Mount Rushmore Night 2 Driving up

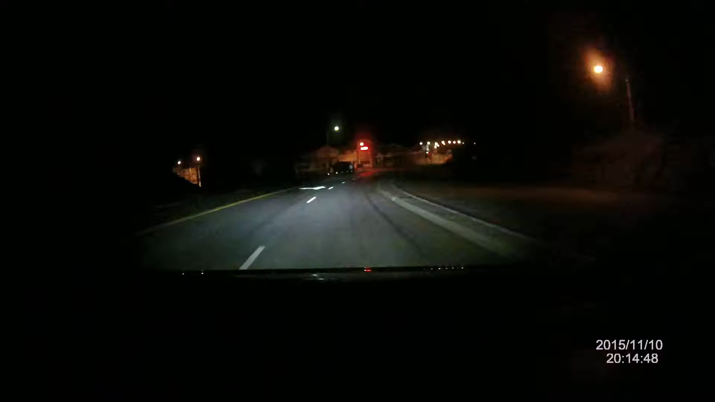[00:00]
There's another cover that you might be interested in. Just coming with it. So I'm going up to Mount Rushmore again.
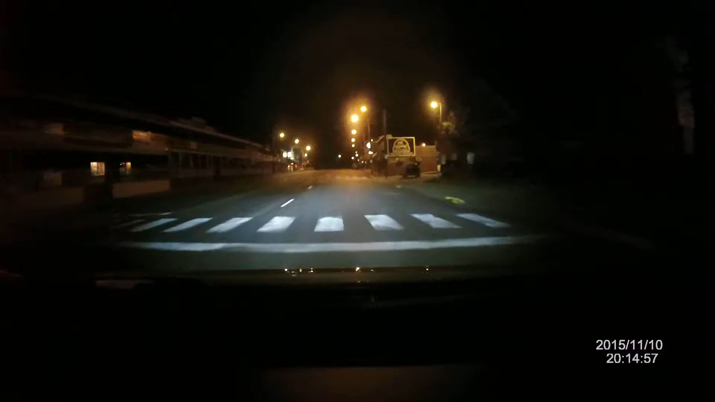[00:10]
And look at this little old town. Old West. Old fashioned fudge packing.
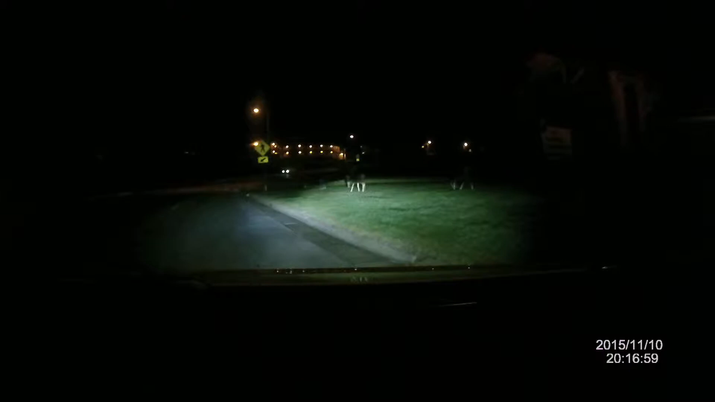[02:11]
Look at that. Just a bunch of deer hanging out. Like, whoa. That is freaking awesome. They're just like hanging out. Totally hanging out. Hey, what's up, buddy? That's cool. That's cool. Just looking at a little picture of your butt. Yeah, got a little picture of your butt.
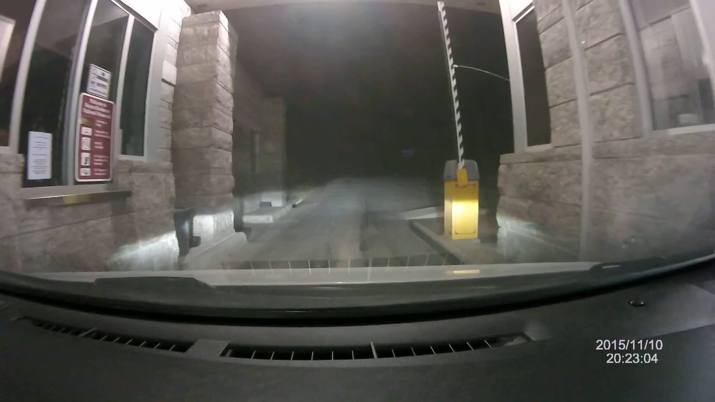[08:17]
Oh, there's no parking. Sweet, sweet, oh, man. Bam, bam, bam, bam, bam, bam. Saved, like, 20 bucks. So, anyway, um, I wanted to show you guys, you know, the actual trip into the park and to the destination. Not just the destination. So, you get, you know, you get more into it. You're actually with me on this journey going to this place, you know. Wow, this parking lot is completely empty again.
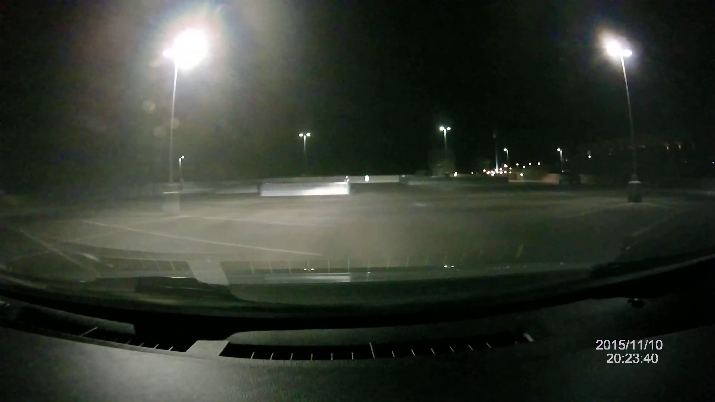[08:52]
I mean, it's actually less than yesterday. Yesterday, there was, like, three big trucks here. And now there's just one little car. I'm going to park right under the headlight. Remember, guys. City boy tip. Whenever you park your car in a parking lot, always park underneath one of the lights. So that your car is in a well-lit area. It deters thieves.